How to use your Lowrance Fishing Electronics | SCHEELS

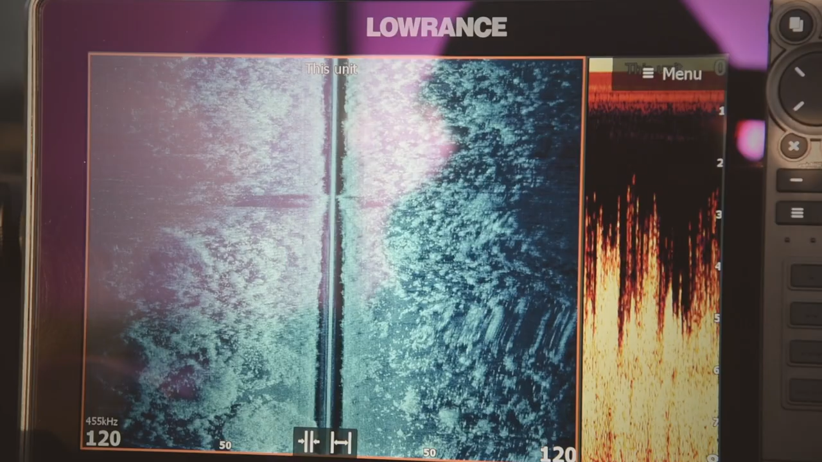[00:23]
structure scan and then going up front
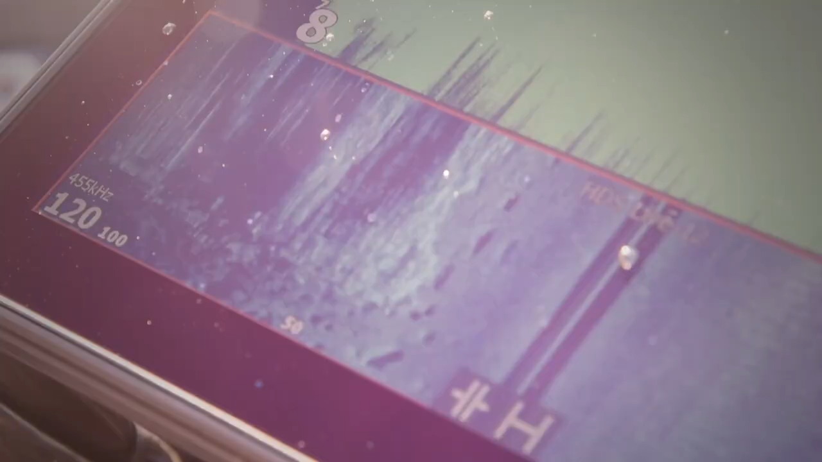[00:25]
and then utilizing that
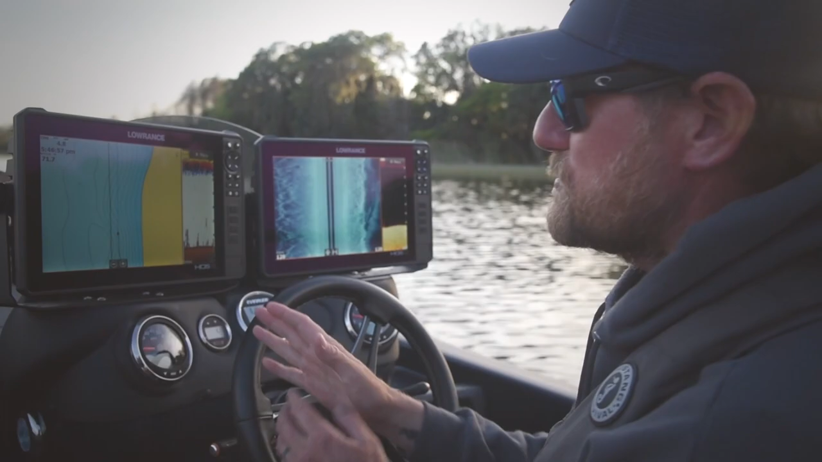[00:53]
have been all straight there's really nothing much going
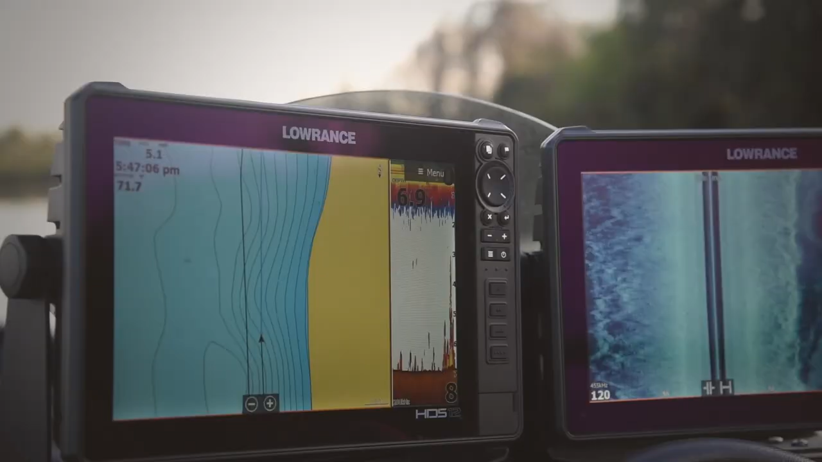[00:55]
on and then we got in this a little bit of a squiggly or something
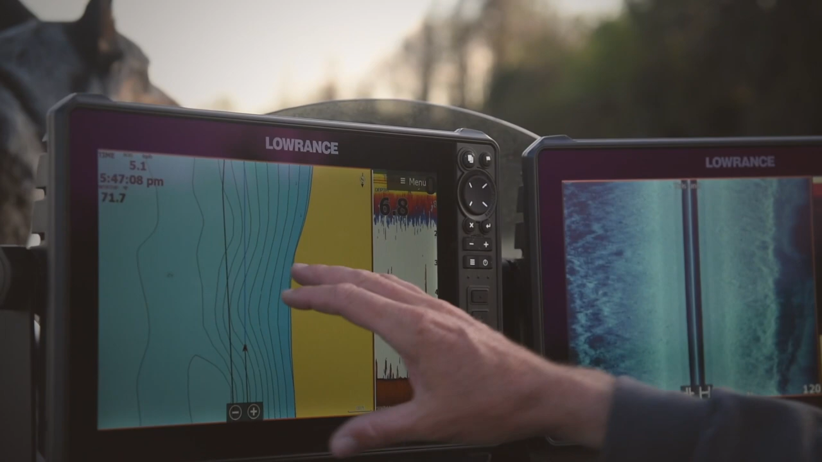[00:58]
just a little bit of change maybe there's something hard there maybe there'll just be a little piece of vegetation but it definitely starts
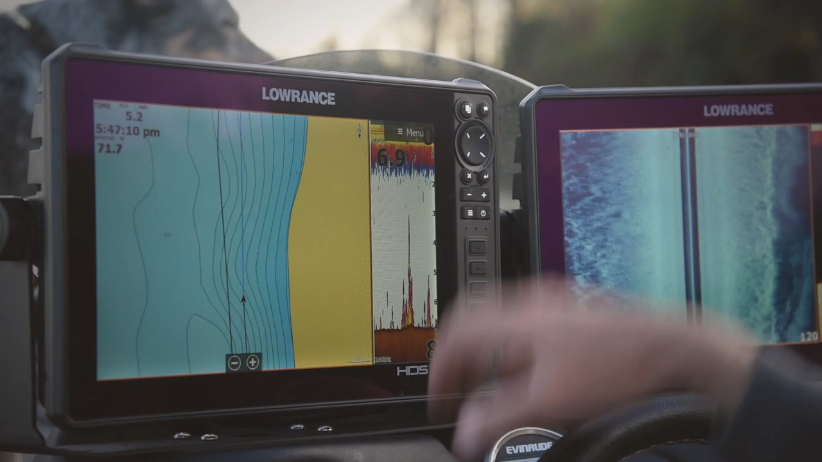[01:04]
first we're just getting behind my graphs and staring at my Navionics mapping
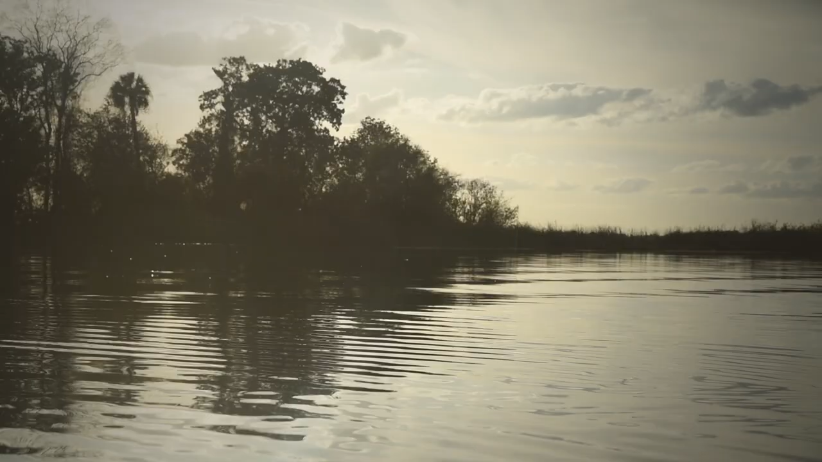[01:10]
this is a perfect example right here just idling down but here we have like some
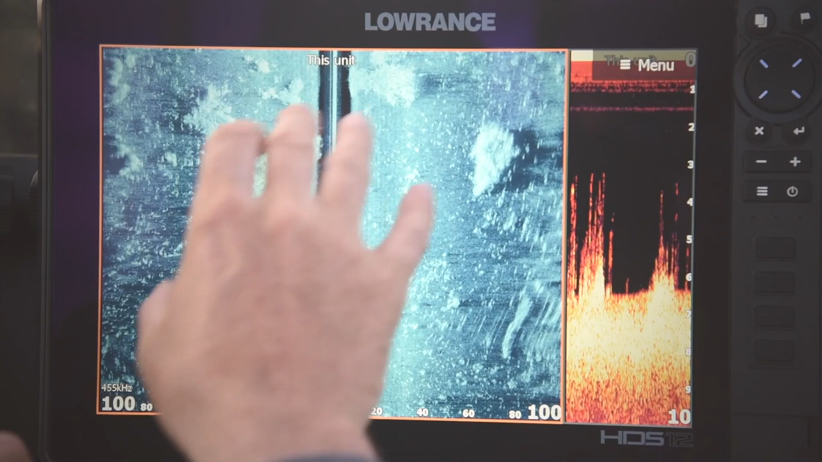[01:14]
bigger clumps of hydrilla so basically all I want to do is just touch it and hit the waypoint icon
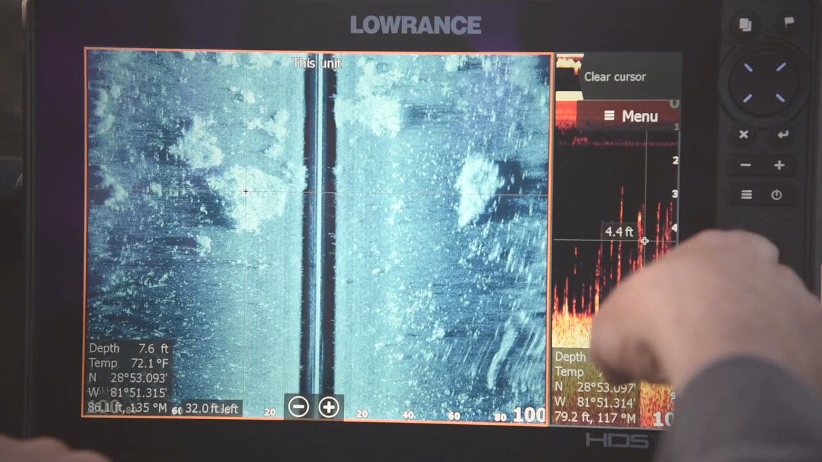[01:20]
On screen: depth 7.6 ft, water 72.1°F
in my case saving it as a grass clump and just like that that waypoint
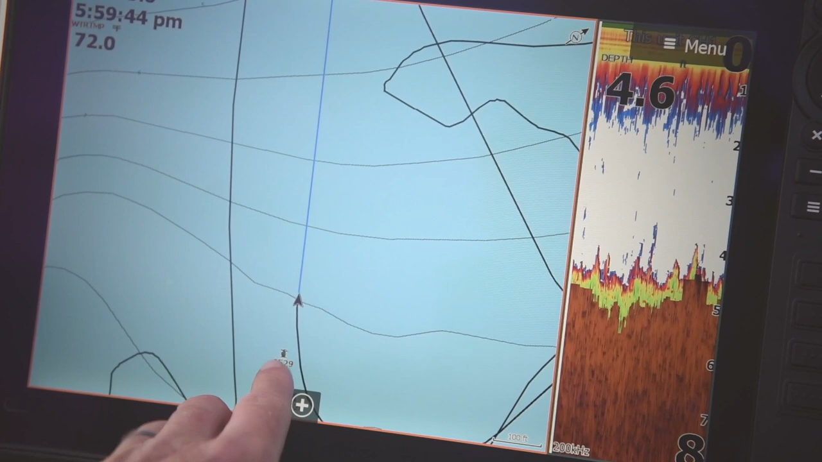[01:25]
is saved right on the map so now I'm going to actually turn around and fish those isolated clumps and I
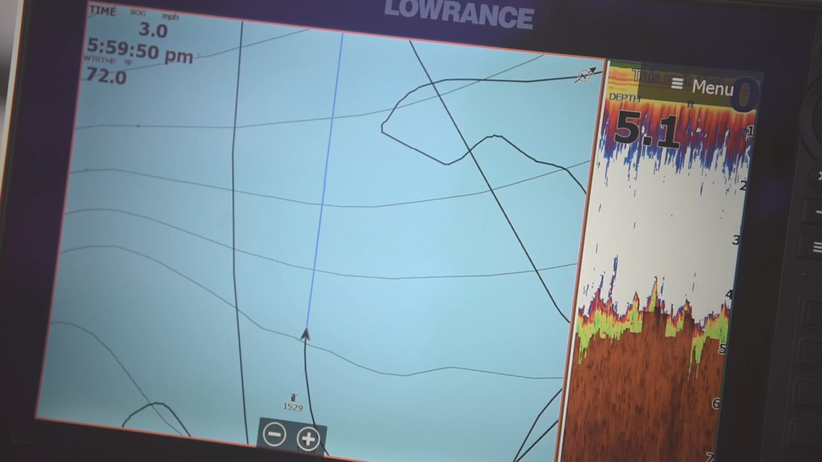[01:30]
could drop dots on all of those spots and turn around and just fish just those isolated clumps
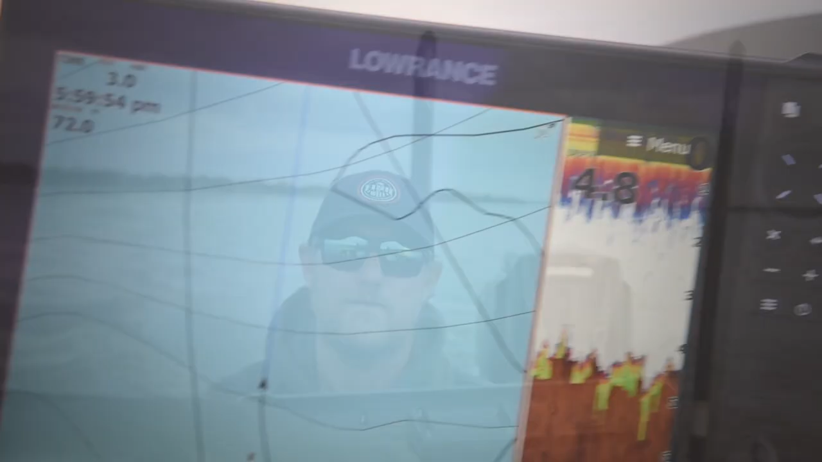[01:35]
now that I saved the waypoint off of my side imaging it actually runs through my entire system via the ethernet cable so now all I do is get up there and actually fish that one clump of wheat
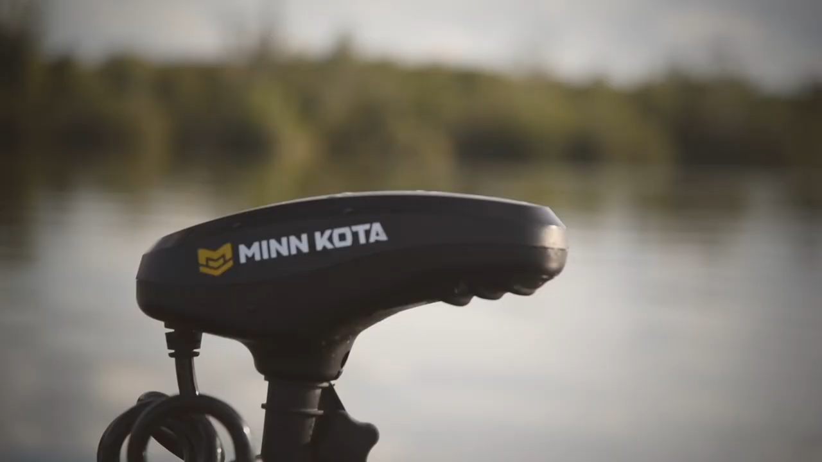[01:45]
now as I approach the waypoint like this
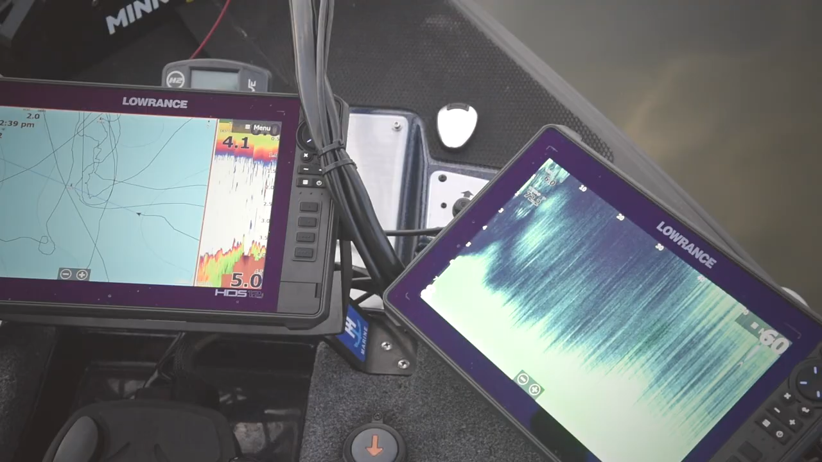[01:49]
I'm coming at it I'm using my heading extender
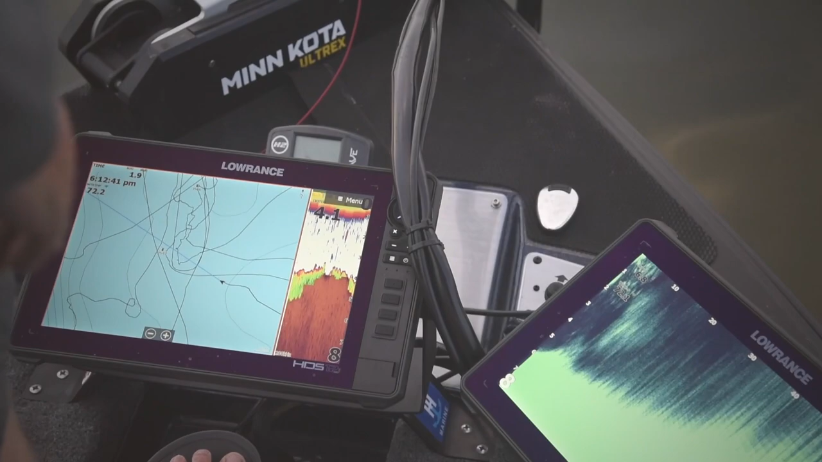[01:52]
to just kind of stay aimed up on it and I'm watching my live sight keeping the nose of the trolling motor my mankota pointed straight ahead of me and
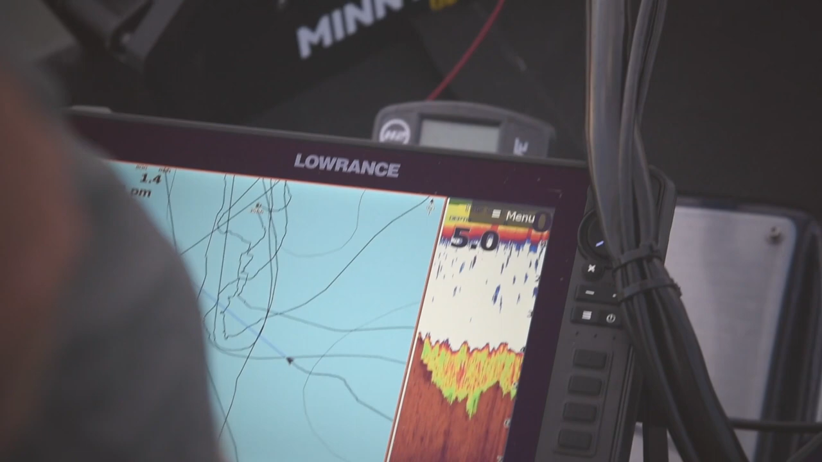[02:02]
I'm just going to kind of come straight up you can see right here
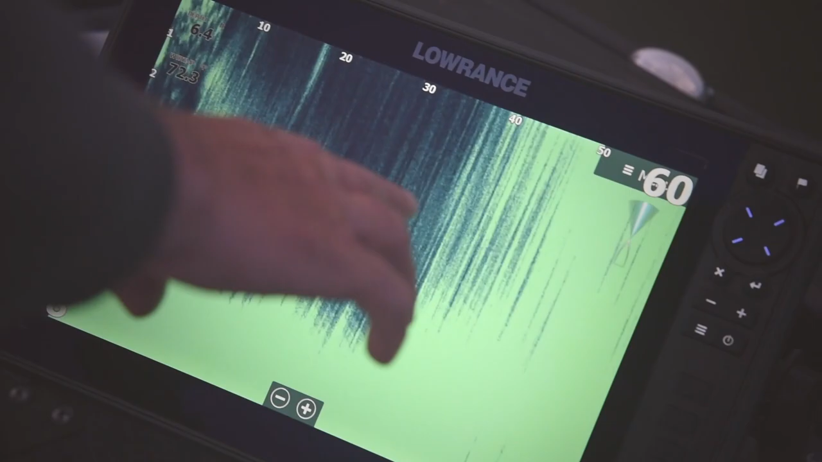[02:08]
I'm going to hit the power pull down
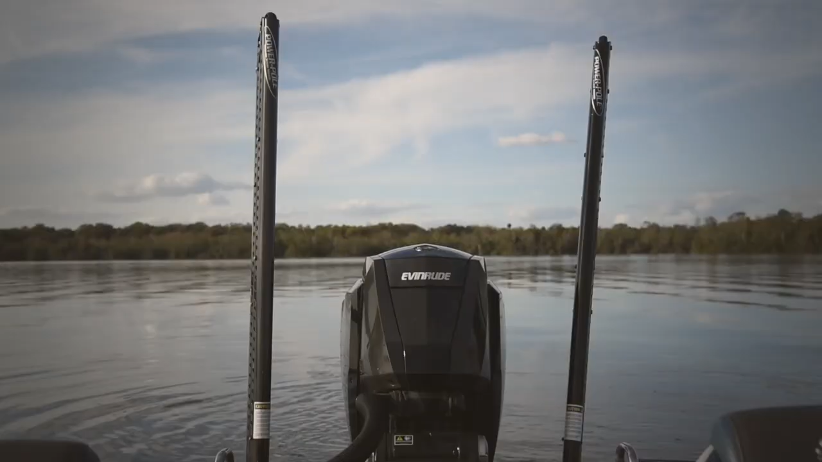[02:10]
right here all of a sudden my screen went all blurry it's showing me that
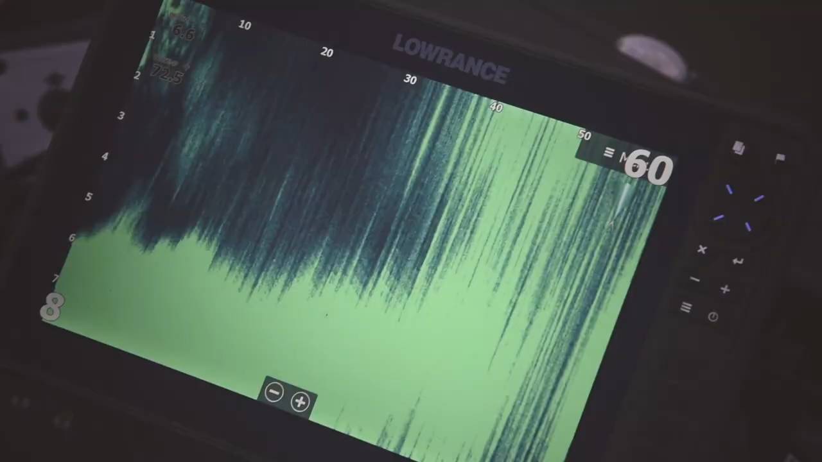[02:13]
clump out there at about 60 feet away so now I can sit back and actually fish that one
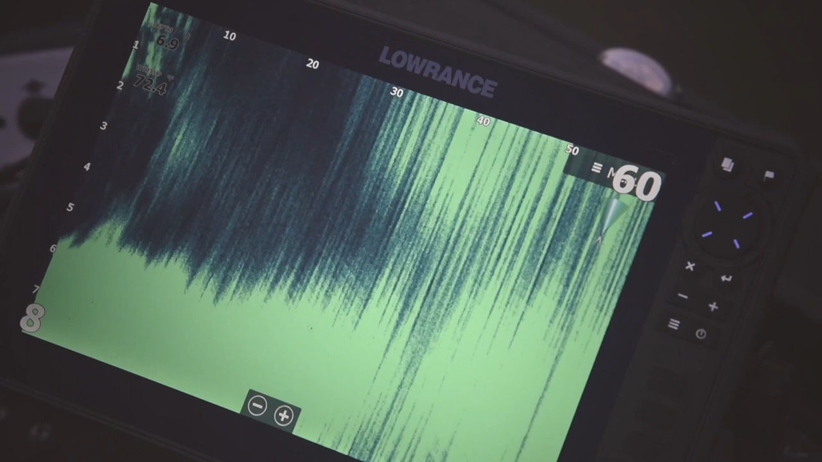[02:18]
clump and remember just because I'm running four graphs doesn't mean you can't do this at home with just two one at your steering wheel and another one up at the trolling